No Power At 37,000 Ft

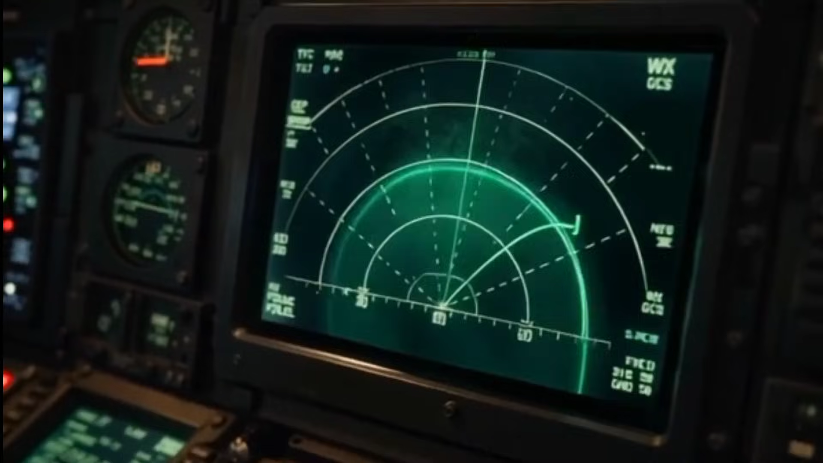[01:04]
Smooth air. For the next 500 kilometers. No storms. No turbulence. In the cabin, most passengers are asleep.